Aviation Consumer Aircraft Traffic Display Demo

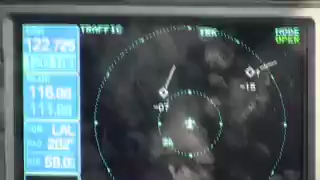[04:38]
It's at 4,000 feet, and at the moment, it's about two miles off in our 11 o'clock,
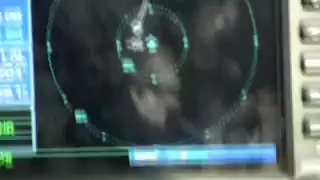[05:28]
We're going to pass off his left wing in a moment.
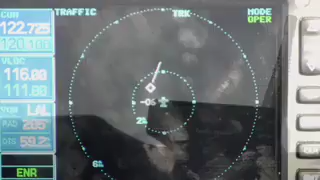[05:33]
We're turning to a more southeasterly heading.
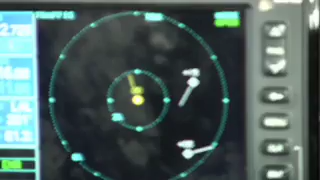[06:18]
same altitude, far less than a mile.
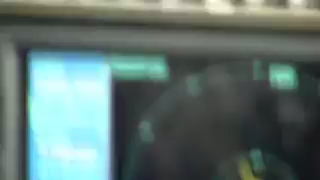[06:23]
MRX has the traffic at 1.8 miles. It's obviously much closer, but it does have it at the same altitude.
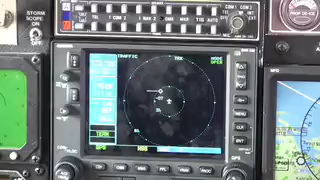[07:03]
We're established at 4,500 feet. Our target aircraft is about 700 feet below us.
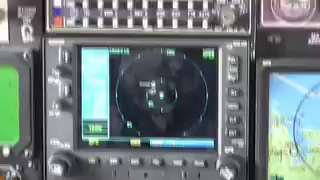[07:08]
Right now, the TIS indicates that it's in about our 11
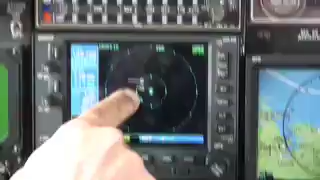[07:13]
o'clock drifting back towards the 10 o'clock.